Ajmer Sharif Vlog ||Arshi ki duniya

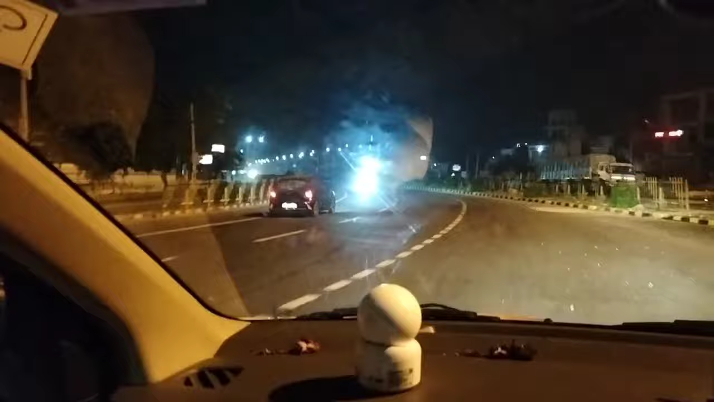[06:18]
खूबसूरत भरतपुर हम लोग आ गए थे।
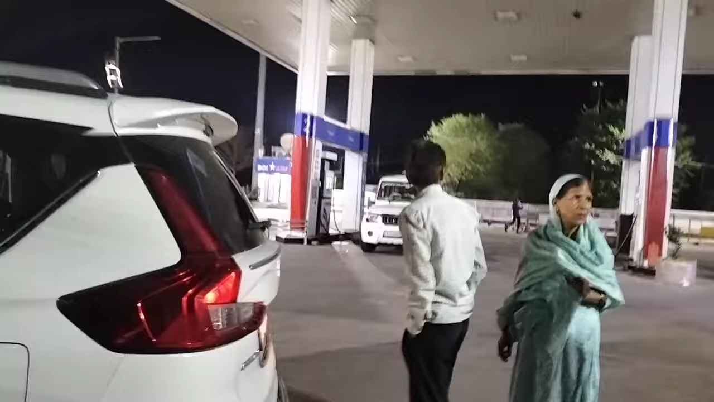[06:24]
जयपुर रह गया 50 किलोमीटर, तो हम लोग ने लिए यहाँ पे पंप में कोल्ड ड्रिंक। अभी हम इसमें पिएंगे चाय।
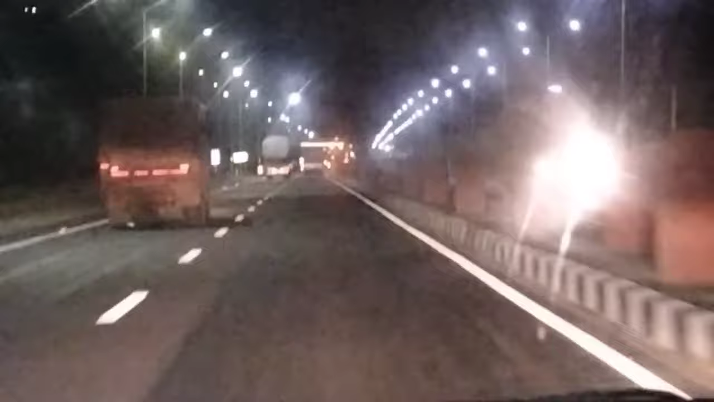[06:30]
कौन वाली दीपा आ रही है, जयपुर वाली?
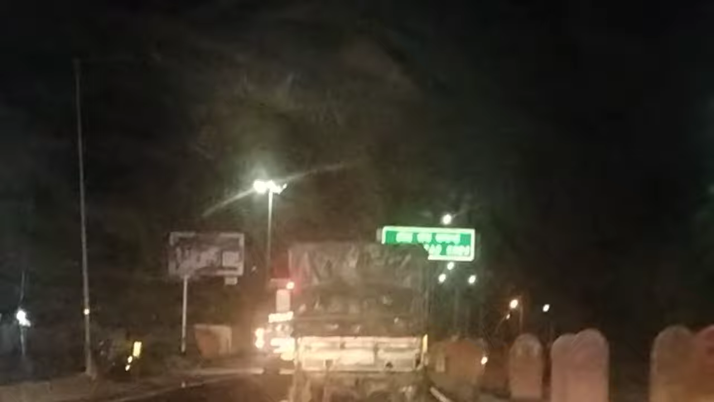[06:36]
टोल रोड यहाँ तक का टोल वसूला है। टोल रोड समाप्त, बहुत टोल लेते हैं भाई कानपुर से यहाँ तक।
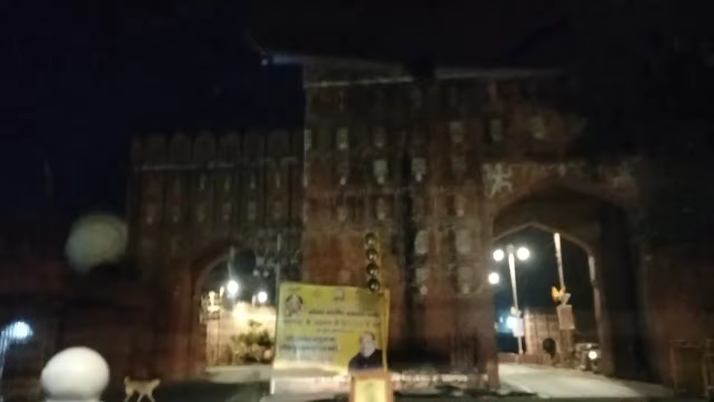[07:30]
फिर turn right onto Mirza Ismail Road.
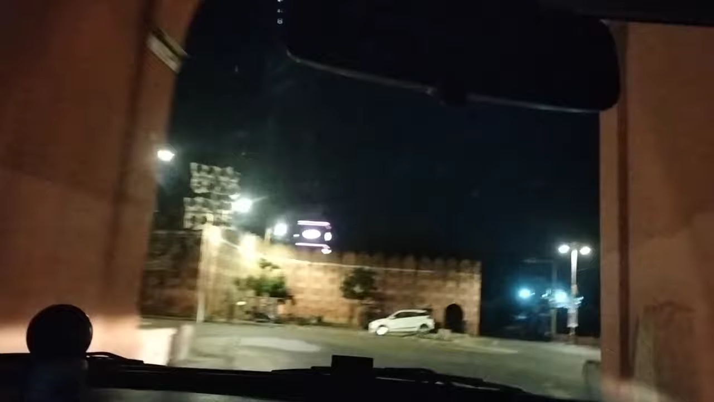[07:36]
wow. हम लोग आ गए अजमेर, आगमन आपका स्वागत करता है।